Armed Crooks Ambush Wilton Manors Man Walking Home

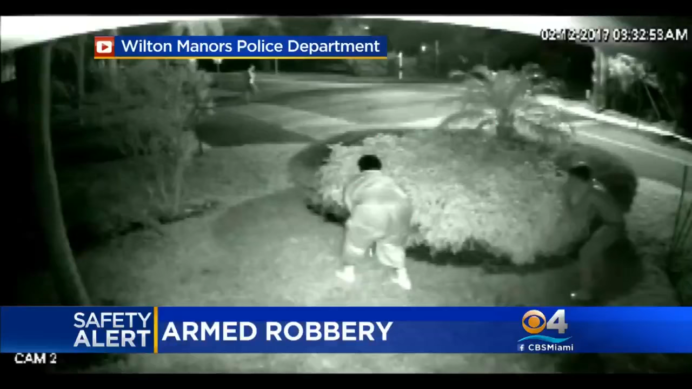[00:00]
AND NOW TO A CBS 4 NEWS SAFETY ALERT AND CHILLING VIDEO OF ARMED ROBBERS HIDING AND THEN POUNCING ON THEIR PREY IN WILTON MANNERS. THESE GUYS ARE STILL ON THE LOOSE.
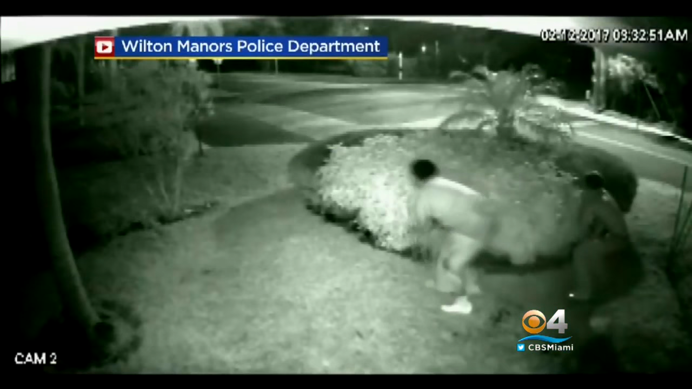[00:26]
CROUCHED DOWN BEHIND A BUSH. YOU SEE TWO MEN HIDING, SLOWLY CREEPING OUT. THEY ARE WAITING FOR THEIR TARGET.
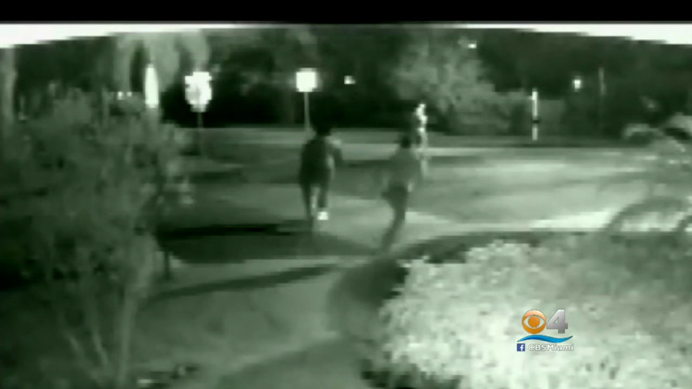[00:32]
THE MAN YOU SEE CROSSING THE STREET. HE IMMEDIATELY KNOWS HE'S IN TROUBLE AND STARTS TO RUN. STOP IT. THEY HAVE A GONE. STOP. DENIS CLADD WAS THE MAN RUNNING FROM THE TWO THIEVES. HE HAD JUST SEPARATED FROM HIS FRIEND RIGHT BEFORE THE ATTACK.